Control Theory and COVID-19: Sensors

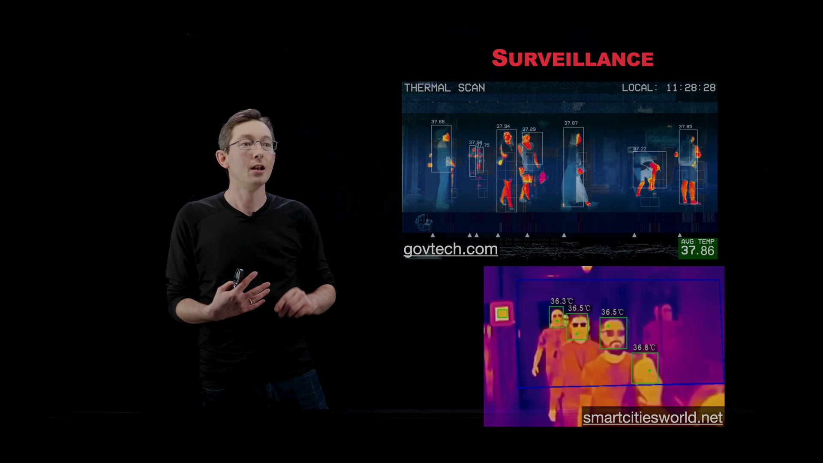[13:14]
So can we measure does someone have a fever in real time? OK. And this brings up a lot of privacy concerns.